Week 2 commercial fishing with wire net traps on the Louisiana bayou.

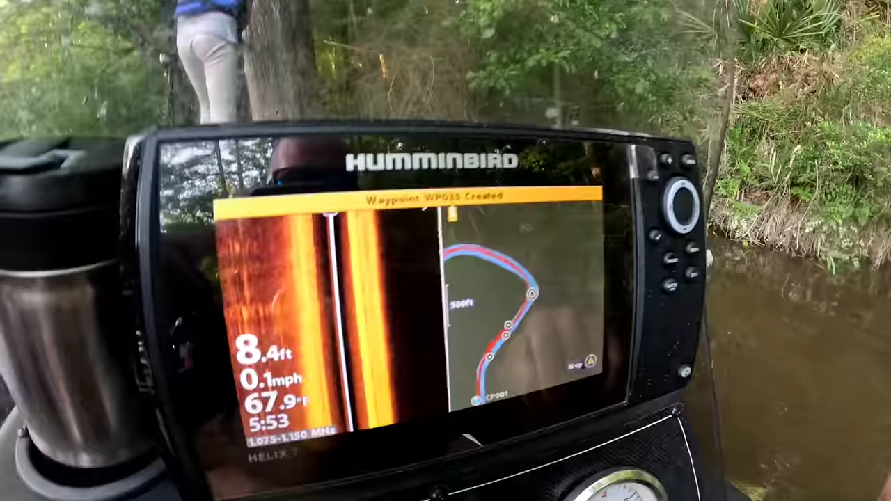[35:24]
On screen: depth 8.4 ft, water 67.9°F, speed 0.1 mph
All right, so we good to go. Now all I gotta do is, if I want, I can come through,
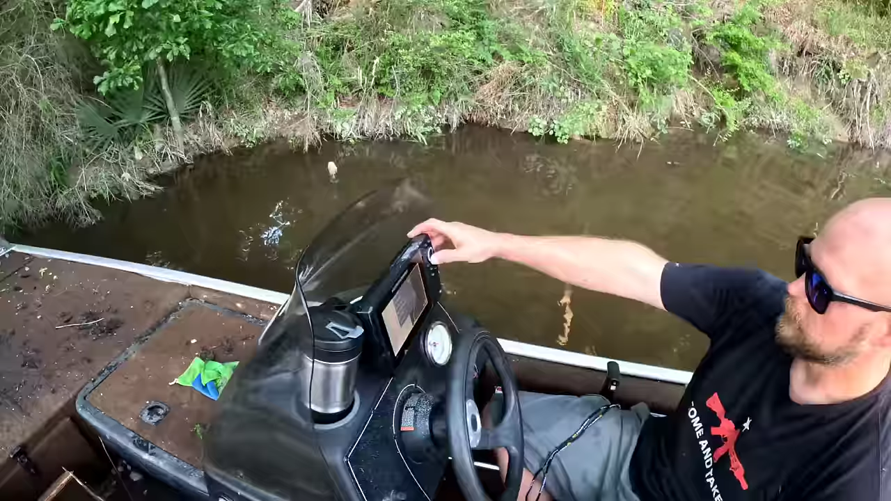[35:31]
mark that waypoint, or edit that waypoint. So I like to name mine for out here.
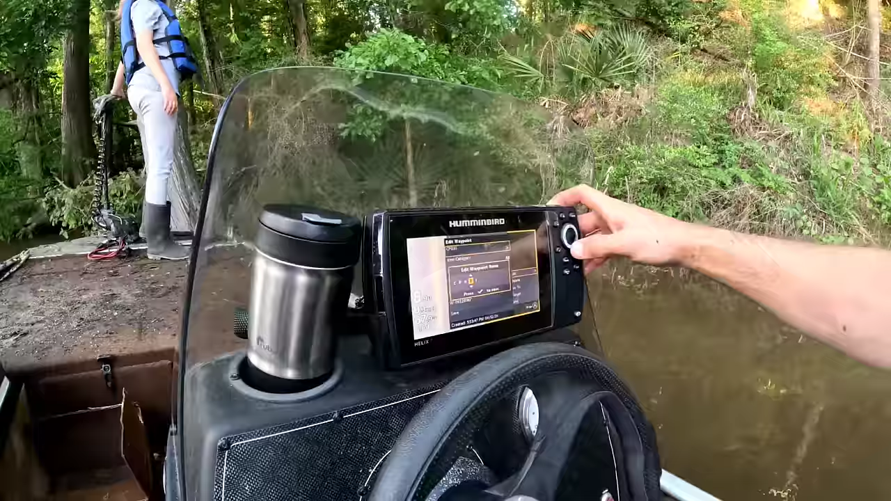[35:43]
Name them CP, and then just bring them back until, because this is only my fifth trap, right? So this is CP5, this is my fifth trap. And then hit the check, we're good to go. You exit, I believe it's gonna ask me, do I wanna save it? Arrow over yes, we're good to go. Exit out.
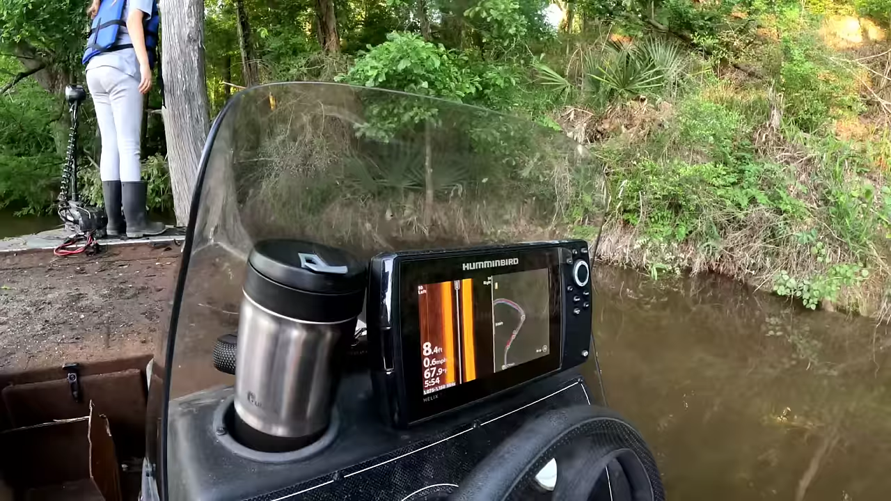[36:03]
So now we got that one marked on the map too. So we'll be able to come out here and find our traps if I just forget.